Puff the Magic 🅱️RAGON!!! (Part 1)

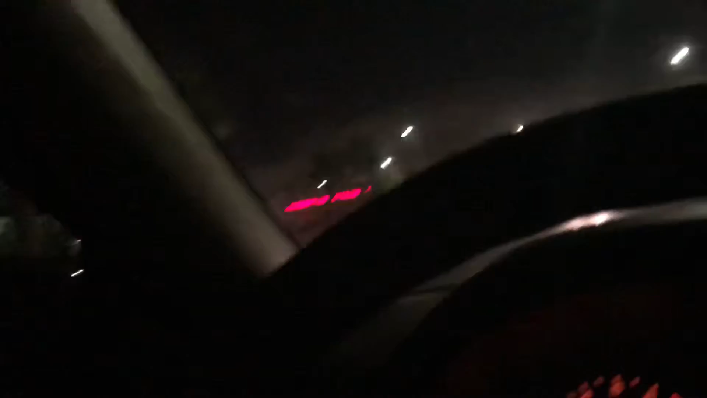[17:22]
Hi, nigger. How are you? All right, second try. I don't see any cars.